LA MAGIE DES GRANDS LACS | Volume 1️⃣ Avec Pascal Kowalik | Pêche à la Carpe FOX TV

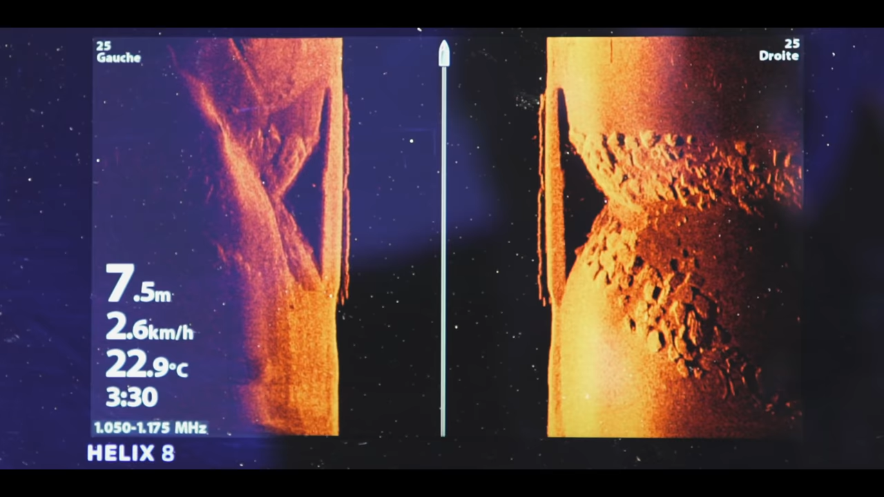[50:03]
On screen: depth 7.5 m, water 22.9°C, speed 2.6 km/h
des souches un petit peu tout le long de cette rivière et également des gros blocs rocheux. Et autour de cela, en fait, ça s'élargit avec des zones plus molles, des zones plus dures, des petits plateaux qui sont plus ou moins marqués.